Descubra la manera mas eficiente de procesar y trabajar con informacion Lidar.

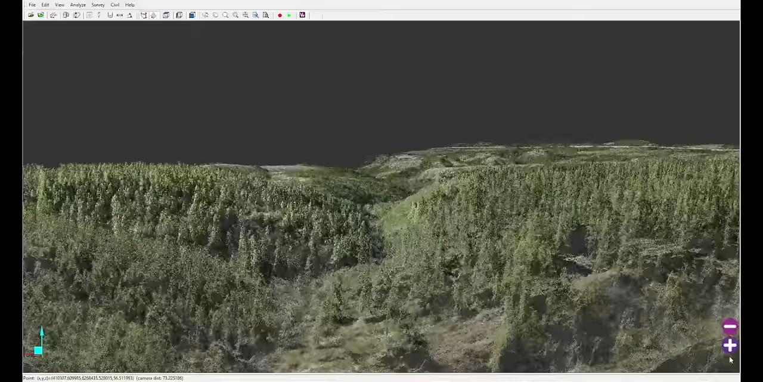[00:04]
LIDAR es el futuro de la topografía. Su tremenda cantidad de beneficios nos da la posibilidad de hacer más de una manera mucho más simple.
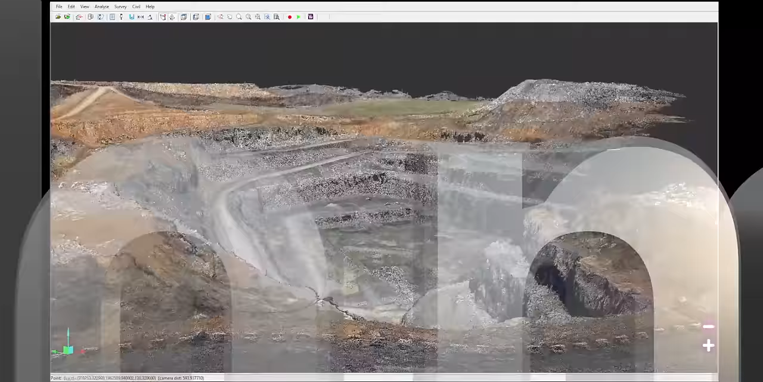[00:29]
Vision LIDAR es capaz de generar miles de millones de puntos provenientes de diversos tipos de escáneres.
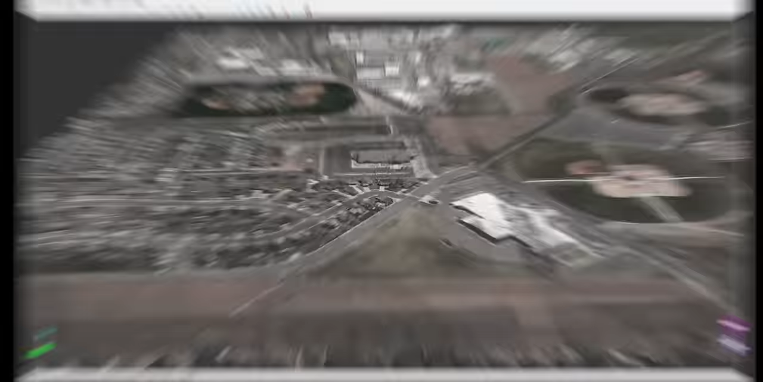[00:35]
Procesa información proveniente de escáneres aéreos, terrestres y móviles y combina todos estos para
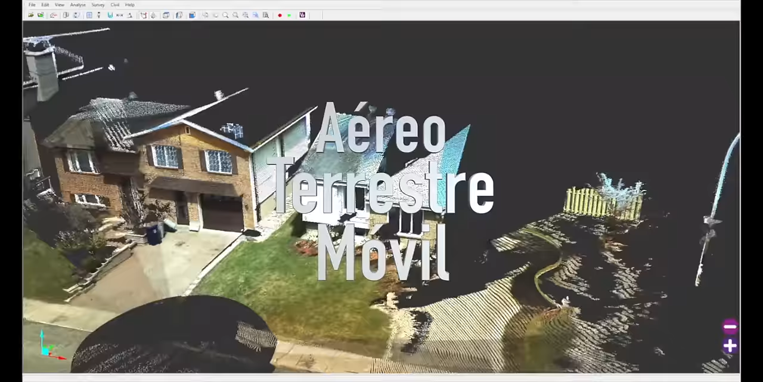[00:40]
crear un ambiente que es lo suficientemente preciso para hacer topografía virtual,
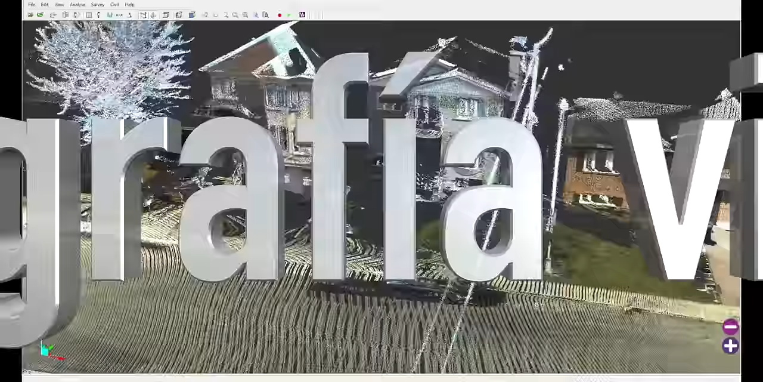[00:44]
cálculo de terreno, diseño de infraestructura y mantenimiento.
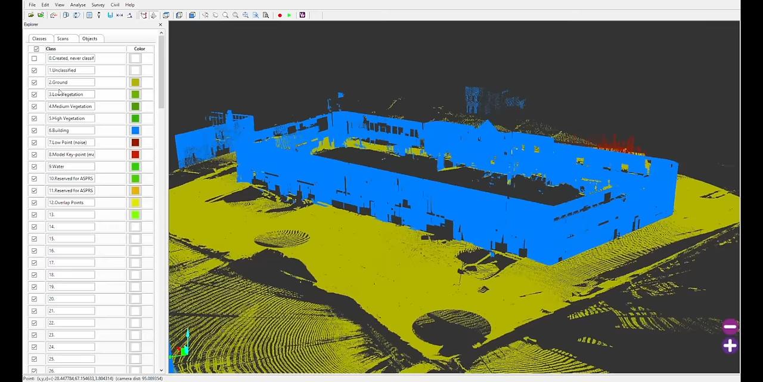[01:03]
estos elementos son separados en clases que permiten apagarlos como capas para aclarar su nube y trabajar sólo con los elementos que necesita.
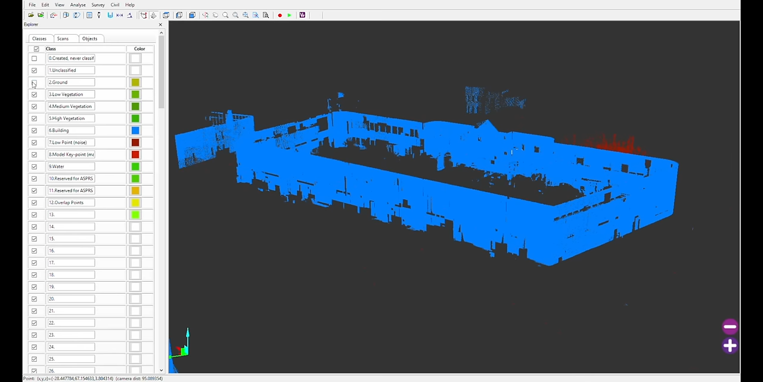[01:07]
Puede vectorizar directamente en su nube de puntos,
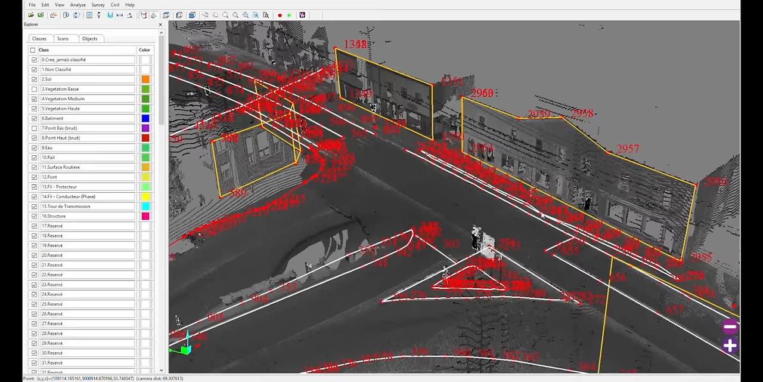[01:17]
lo que nos permite crear líneas de trabajo e integrarlas con su software de CAD.
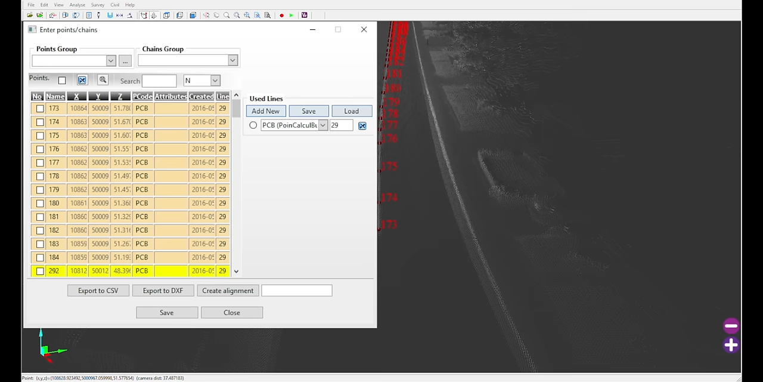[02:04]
Detecte una línea según su intensidad y automáticamente crea un alineamiento. Con tan sólo una visita al terreno,
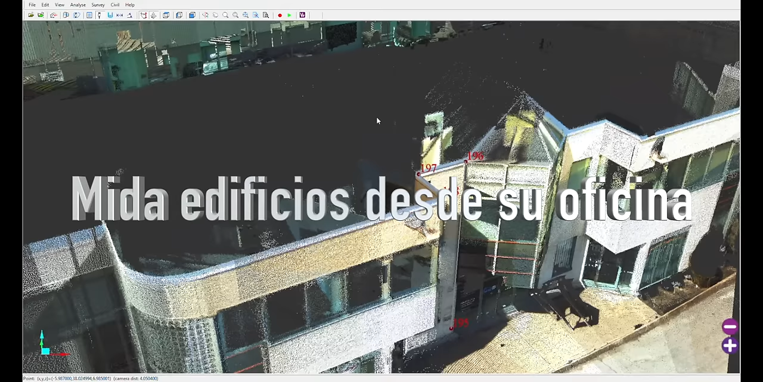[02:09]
podemos vectorizar un edificio completo, sin tener que volver por detalles.
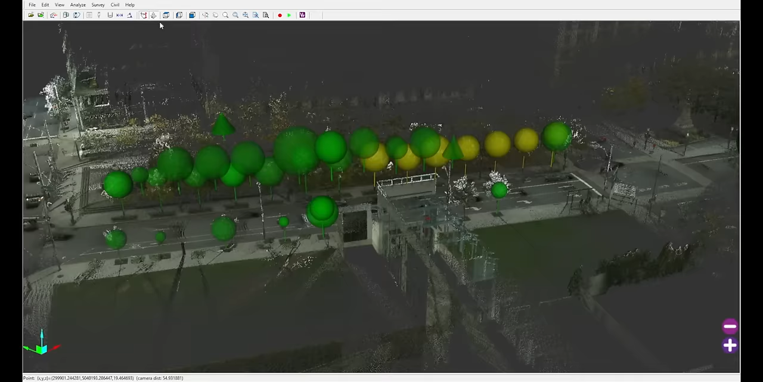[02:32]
Detecta el tronco, la copa y el diámetro del tronco a la altura del pecho.
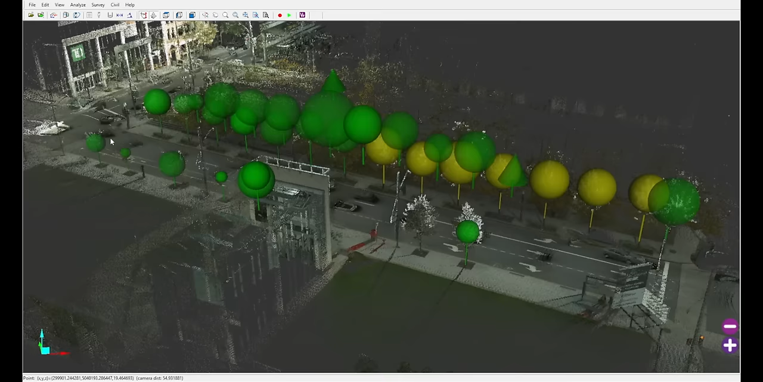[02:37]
Los módulos de Vision LiDAR Civil extraen partes de
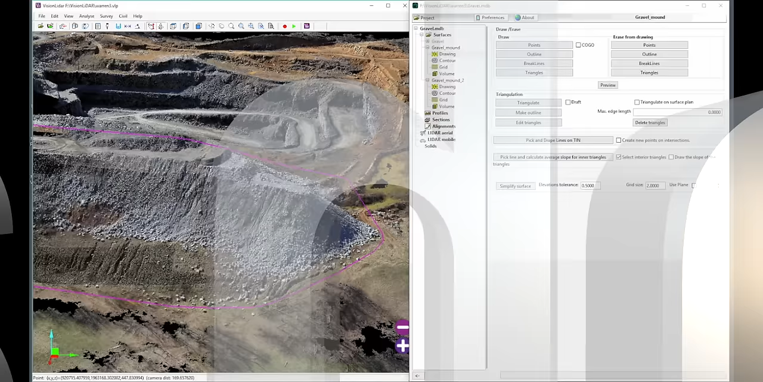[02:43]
su nube de puntos y procesan cálculos de terreno.
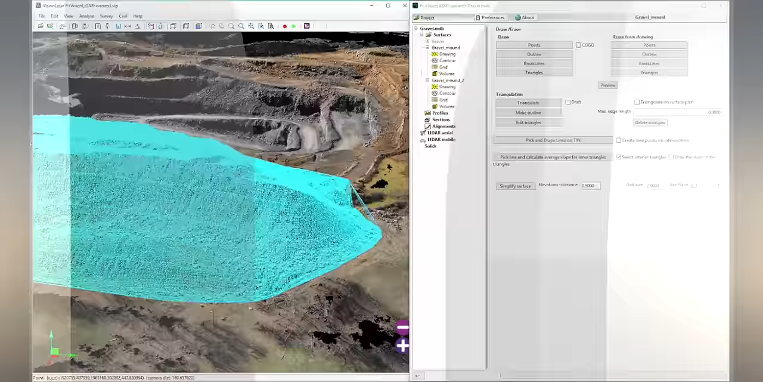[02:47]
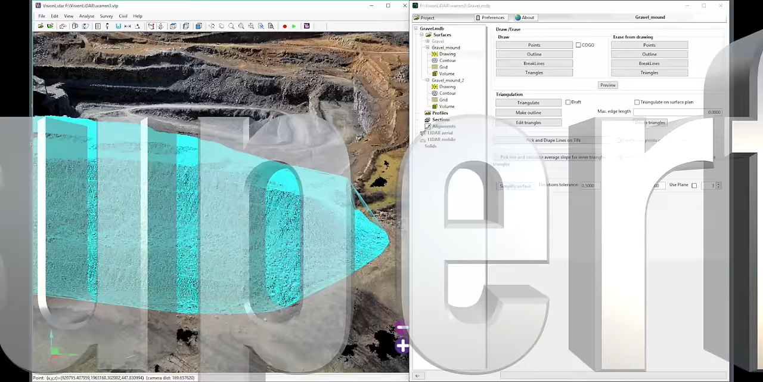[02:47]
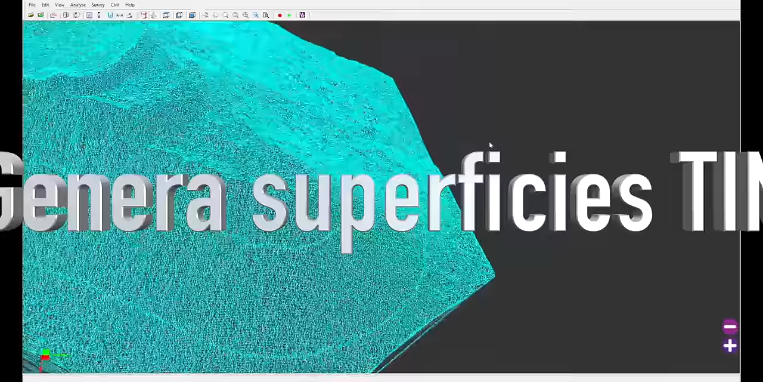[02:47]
Dibuja volúmenes de superficie STIM y trabaja exclusivamente con esa parte de su nube de puntos.
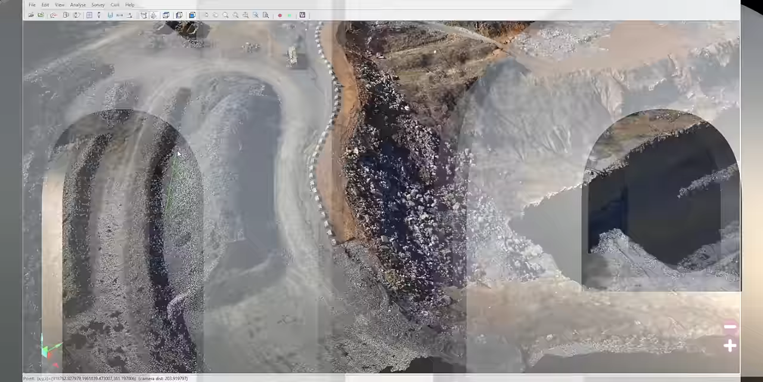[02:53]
Para calcular rápidamente el volumen de una pila de material, lo extrae y obtiene su volumen en un minuto.
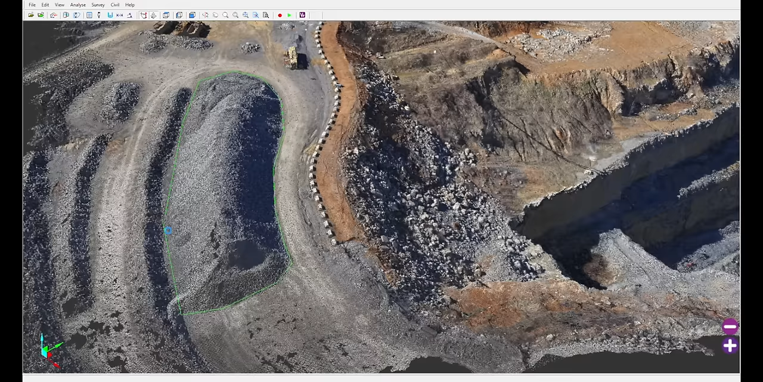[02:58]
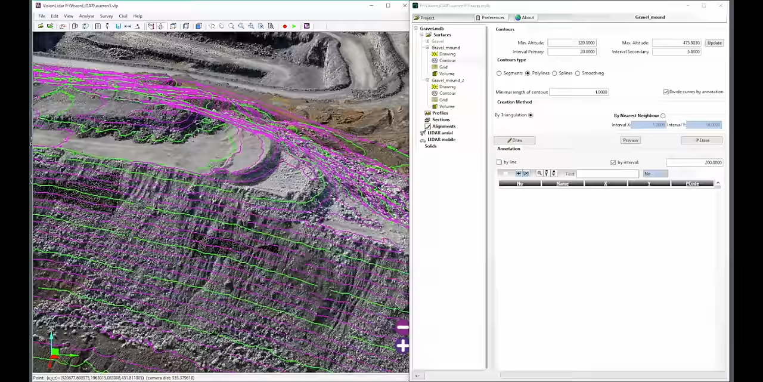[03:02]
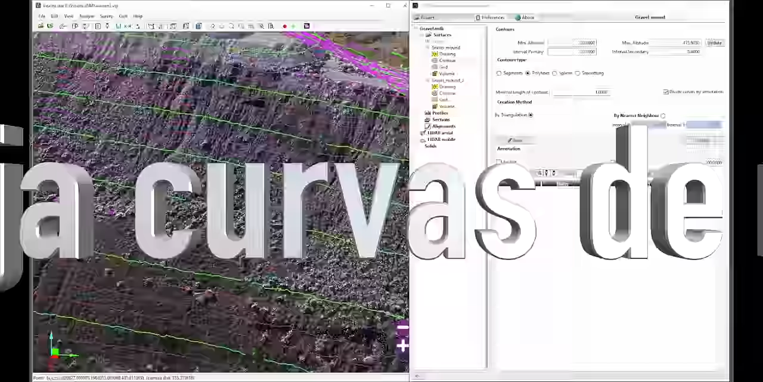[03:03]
Además, crea automáticamente curvas de nivel según los parámetros que se ajusten a sus necesidades.